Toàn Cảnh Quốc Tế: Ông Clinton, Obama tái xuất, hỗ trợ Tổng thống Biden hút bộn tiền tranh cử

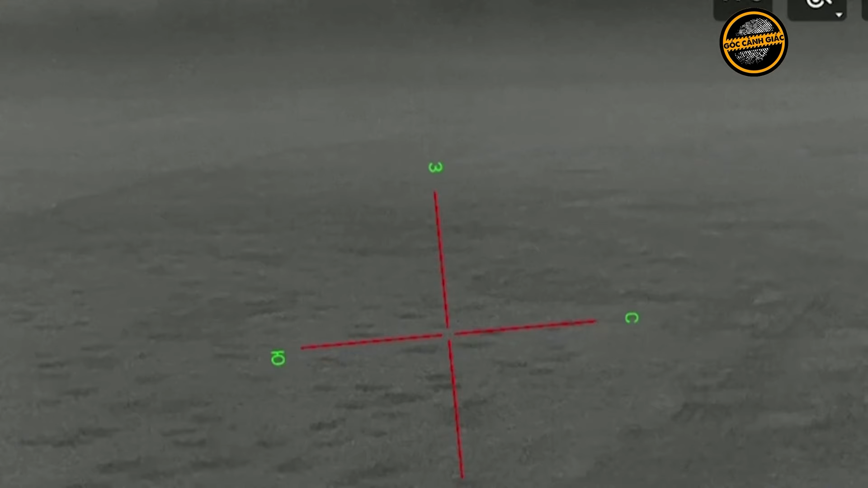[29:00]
ngay khi trúng loạt tên lửa Inva đầu tiên Nguồn tin cho biết những tên lửa này cũng được sử dụng để tiêu diệt các mục tiêu được bảo vệ
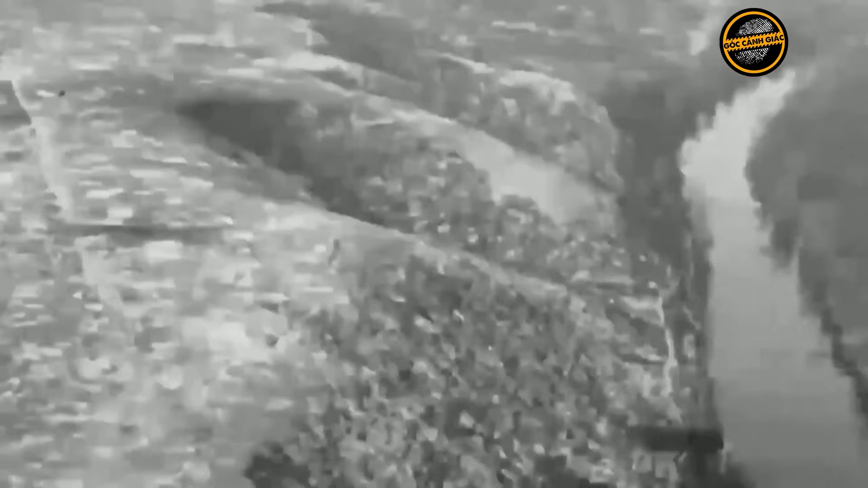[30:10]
RAC có hỏa lực tốt
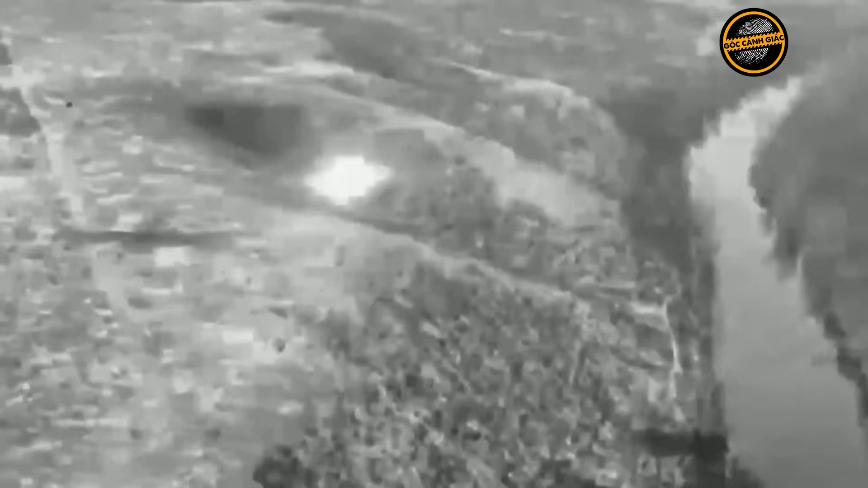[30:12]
và độ chính xác cao hơn so với pháo 2S-1 Vosdika biên chế trước đó Tuy nhiên mới đây một khẩu cối tự hành M120